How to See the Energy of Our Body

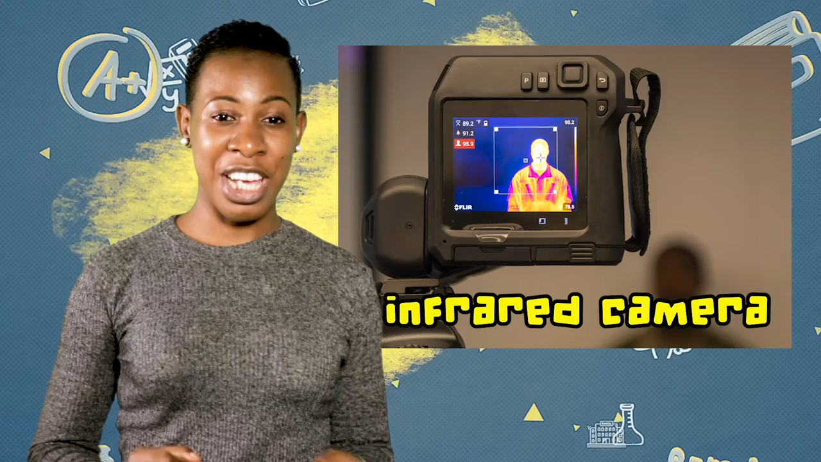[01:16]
Now we can see the world just as snakes and mosquitoes say it.
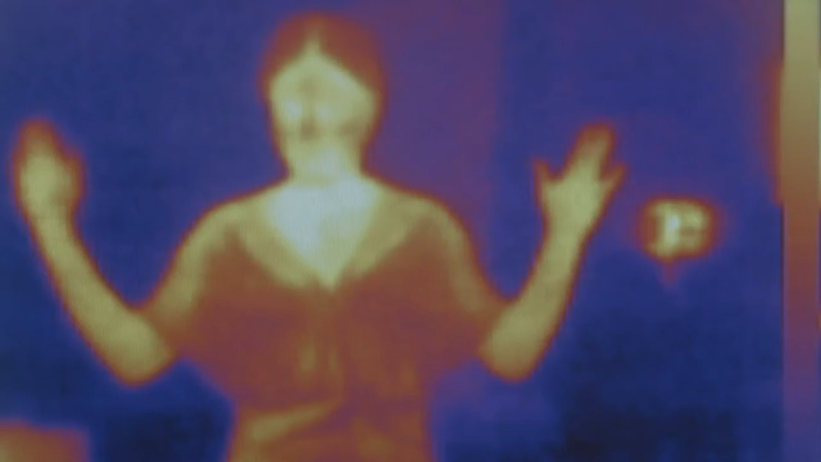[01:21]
Look brighter areas those white and yellowish are the warmest ones.
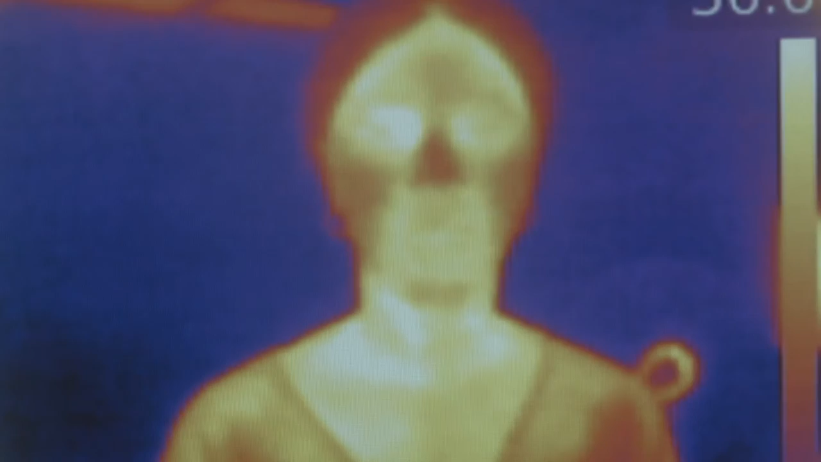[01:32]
Whereas the colder ones are darker reddish or violet black. Where our skin is thin the heat escapes easier.
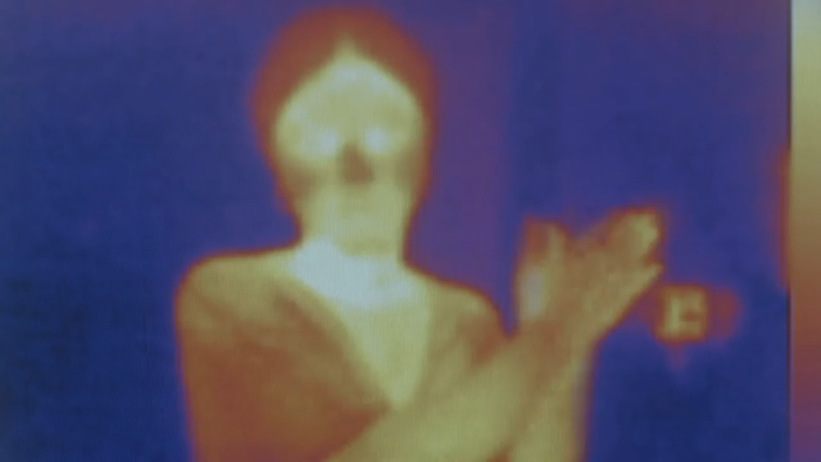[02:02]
Wow what do you see as a difference? What do you think happens to my hand? They shine in the infrared.
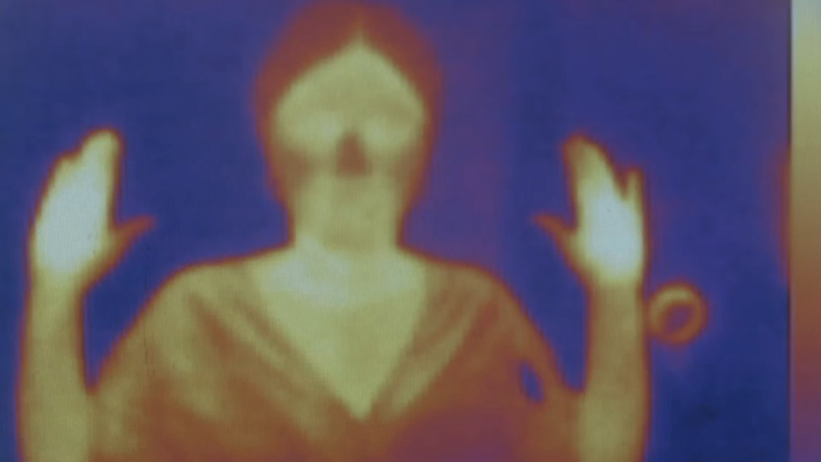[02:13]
That's because rubbing them together like I did heated them up. Now let's see what happens if I try to cool my body down.
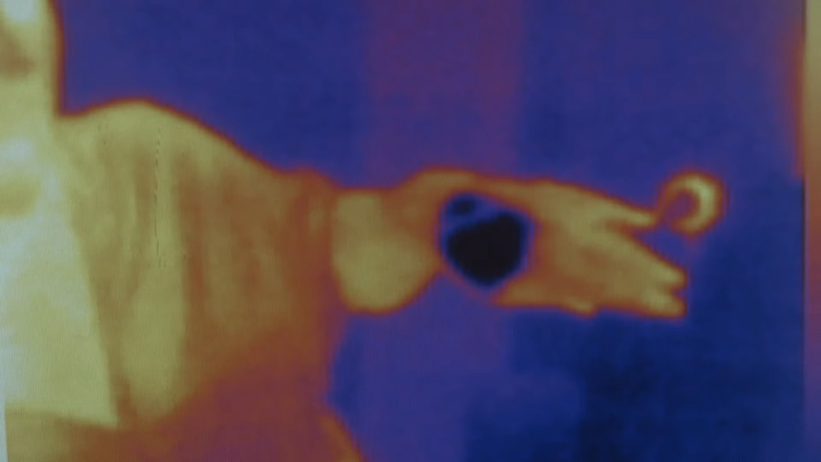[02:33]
Do you see how dark it is? It doesn't emit much infrared.
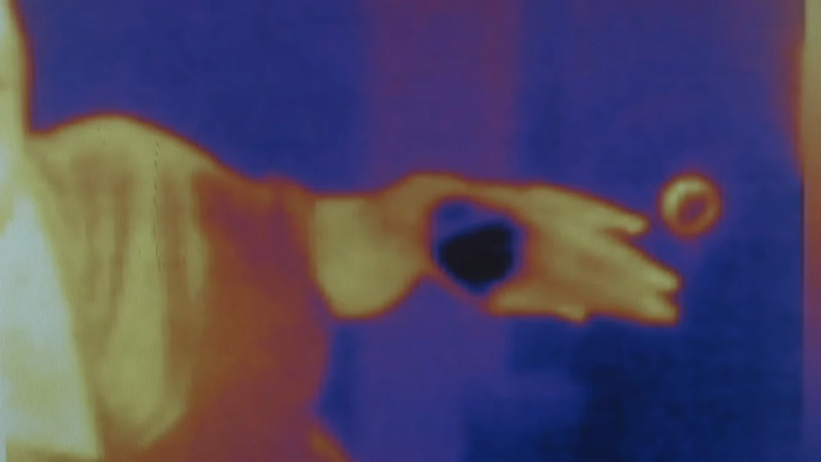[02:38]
Hmm now let's see if I put it on my head what happens.
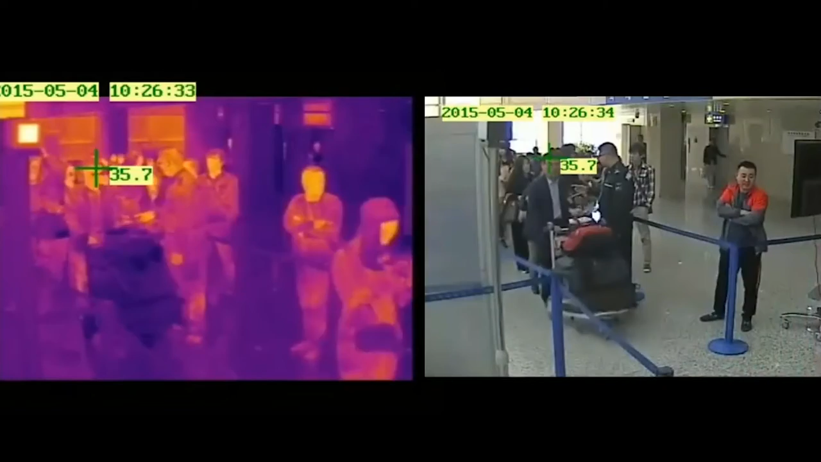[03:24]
fever that emits more infrared than healthy people. This quick scanning is performed at airports where many people are gathered to travel.